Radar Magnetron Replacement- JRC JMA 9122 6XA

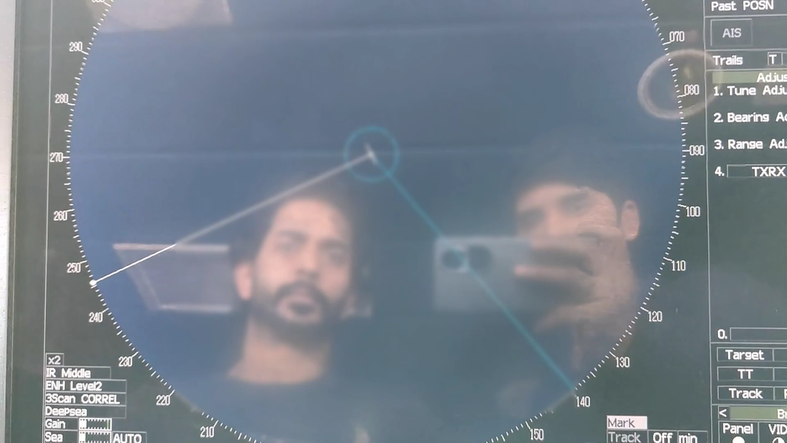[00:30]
it second one is weather it
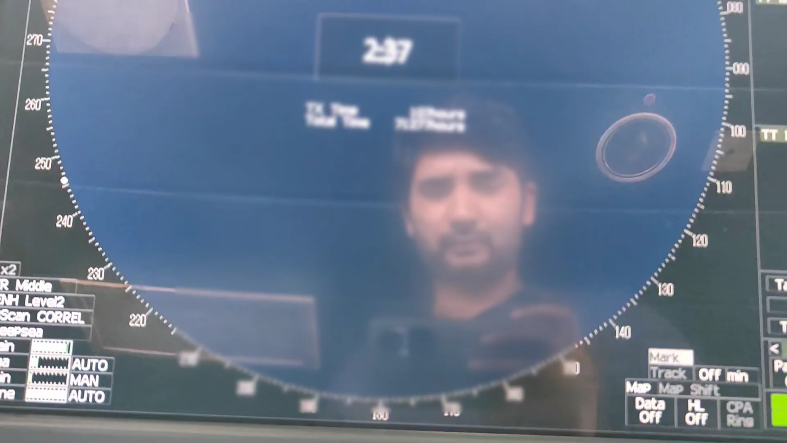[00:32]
should be calm and we have to
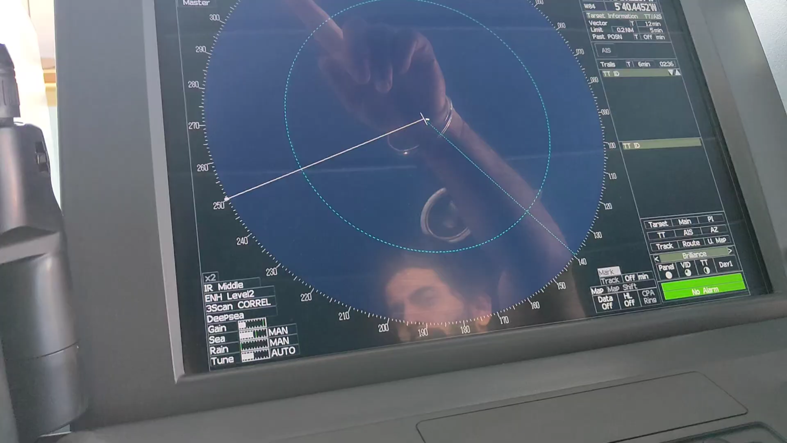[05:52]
i will not start the scanner unit
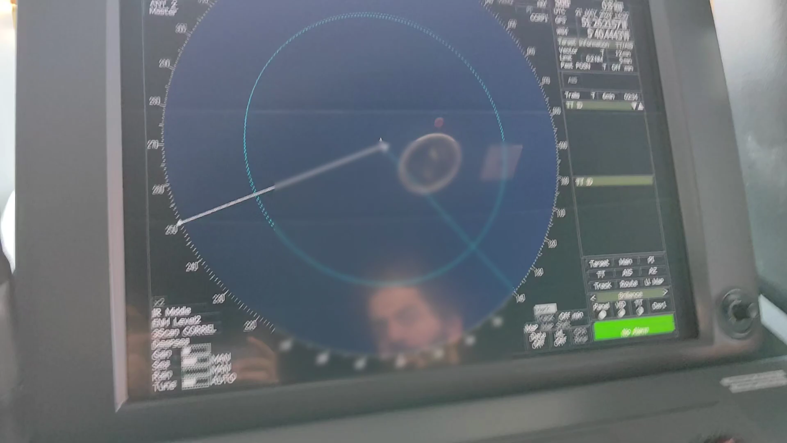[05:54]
so you have to extend the preheat time which is very important after installing a new magnetron
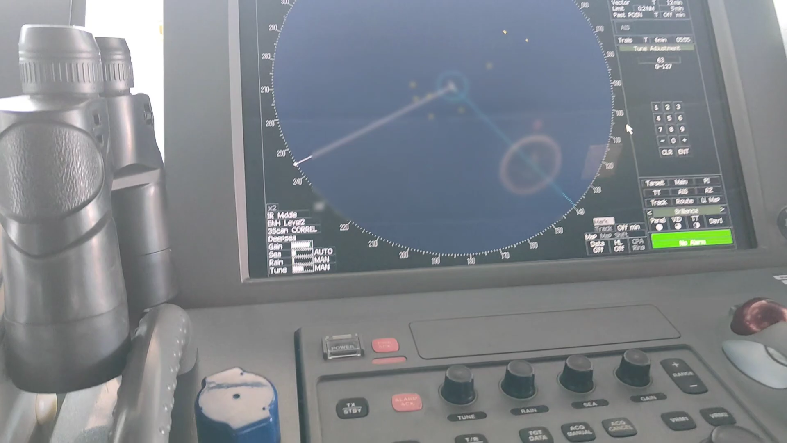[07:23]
and once you have done all these things you can reset the running hour for
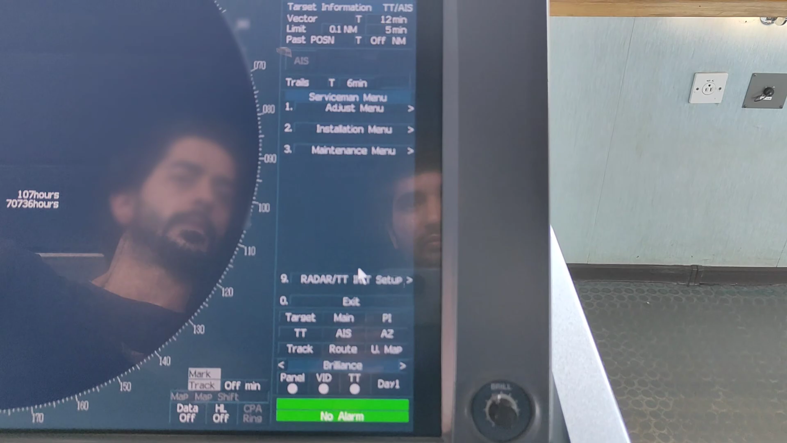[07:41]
you can see the multiple options are there maintenance setting and then you go to transmission time transmission